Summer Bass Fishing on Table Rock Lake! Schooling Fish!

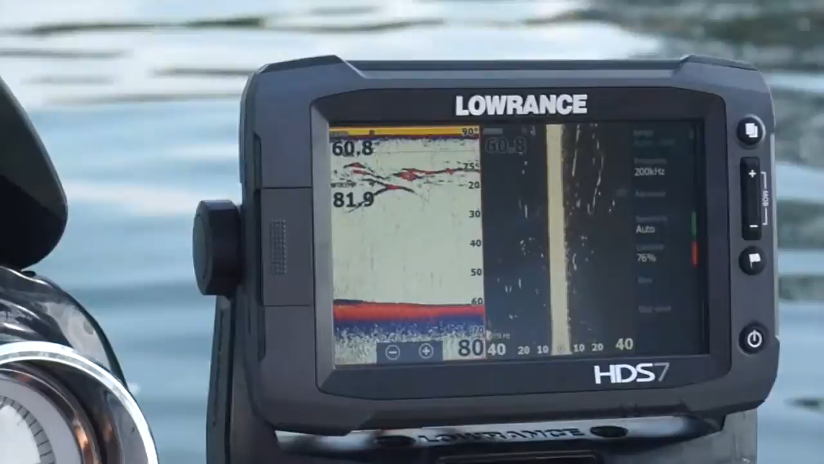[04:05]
In the summertime when the water gets hot, it's really important that you use your graph and your electronics effectively,
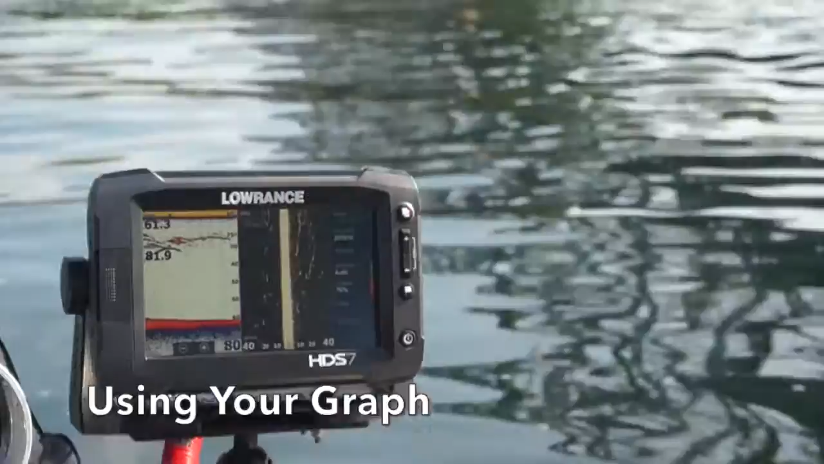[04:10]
and right now we're following some schools of bass that are feeding on giant schools of shad, as Grant was talking about earlier.
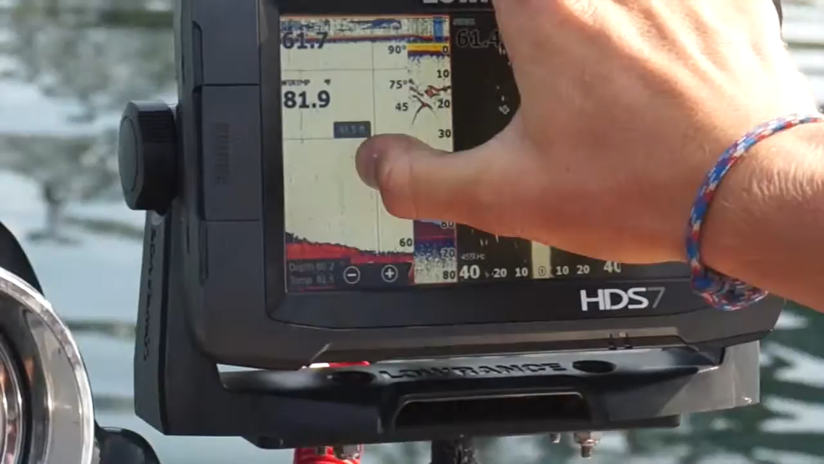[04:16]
As you see in the graph, these lateral lines mixed beneath these big old pods of bait
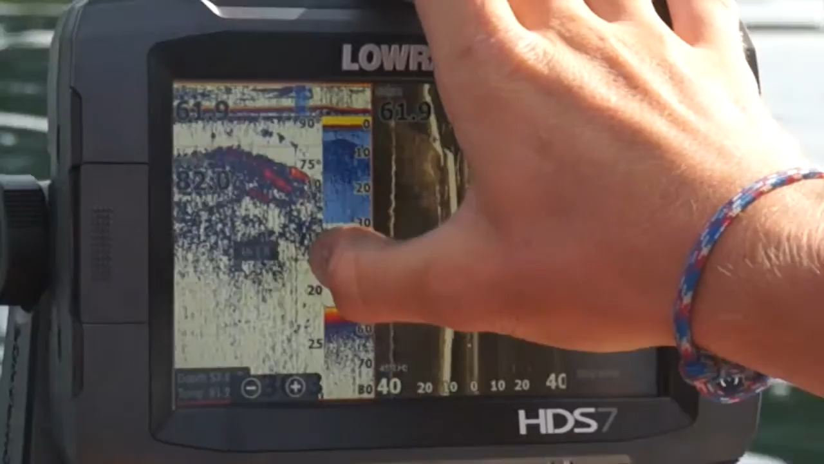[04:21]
are just pushing these shad up to the surface and feeding on them all at once as a big giant school.
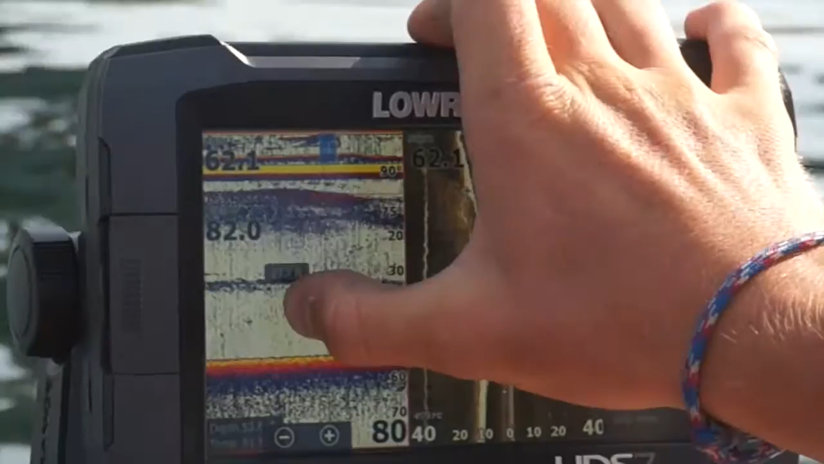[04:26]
And this happens throughout the day, and you can really find a big pot of fish,
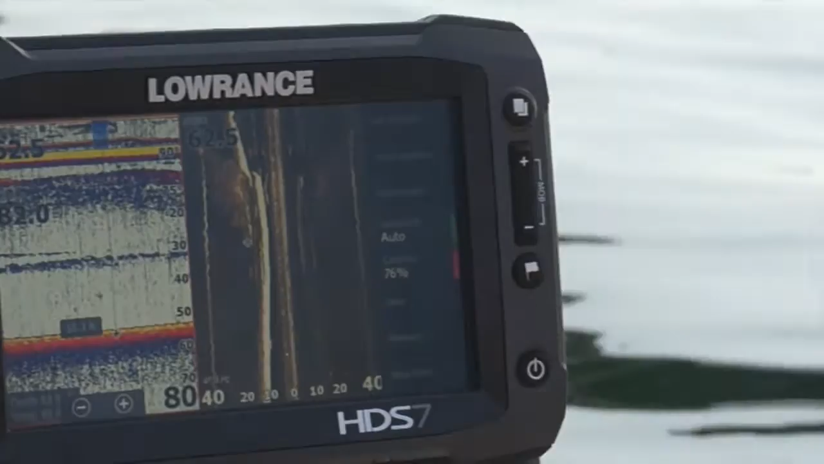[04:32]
whereas you might have just been driving the boat over this spot, and then without electronics, you wouldn't even have known these fish were here.